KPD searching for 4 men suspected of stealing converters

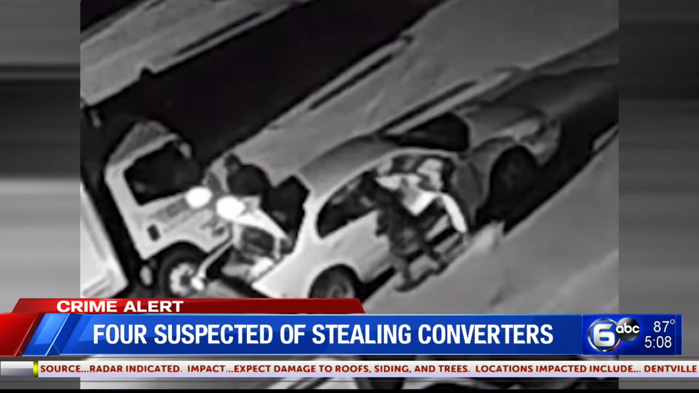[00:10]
Officers responded to National Tire Wholesale on July 18th. That's where they say 12 catalytic converters were stolen from six vehicles. Now these pictures show four men loading the converters into the trunk of a white or light-colored four-door Buick before leaving the scene.